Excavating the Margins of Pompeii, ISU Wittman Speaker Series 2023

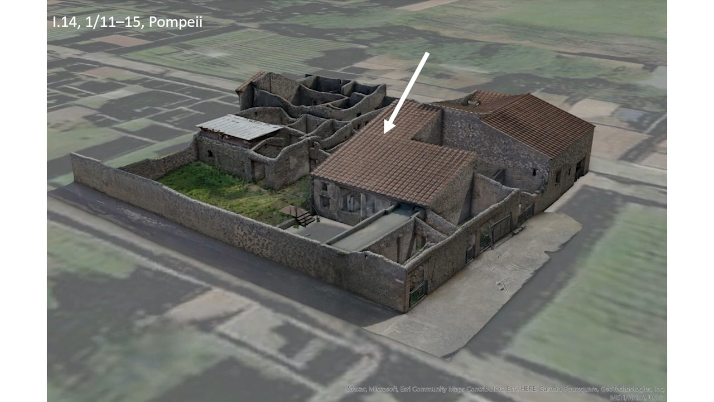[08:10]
It was, however, closely linked to one such structure, which stood on the southeastern corner of the block. The fast-food bar at Entrance 15 incorporated six-pack rooms, placing it among the largest examples in the city.
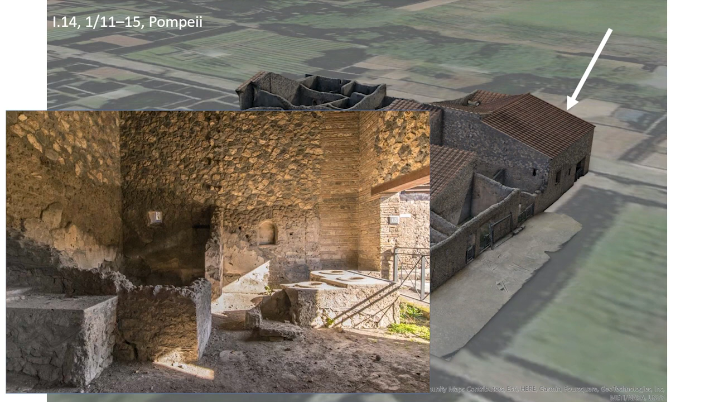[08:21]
Notably, these two restaurants on the southern side of Block 114 had once been interconnected through a smaller building between them that featured a large kitchen at the time of the eruption. Although the doorways that provided access between the buildings had been blocked sometime prior to 1979, the sit-down restaurant did not feature a kitchen in its final phase, suggesting that all three structures might have continued to operate as a unit, even without intercommunication.
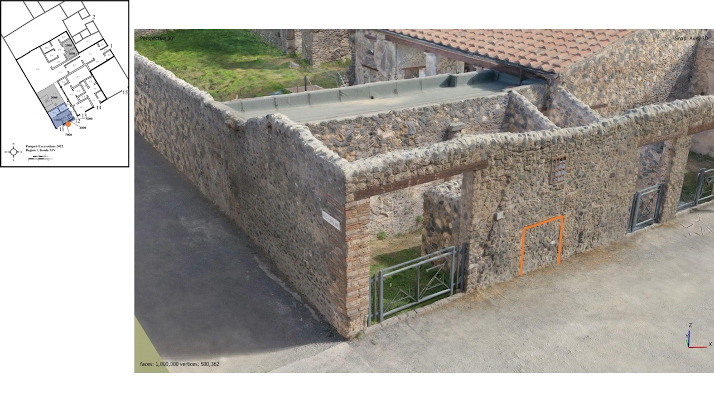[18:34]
From the early 1st century CE, the building had much the same plan it would maintain until the eruption, possibly indicating that it functioned for commercial dining already in that period. A well-appointed kitchen located on the northern side of the property, as well as the many dining rooms that had already been installed by this time, supports that conclusion.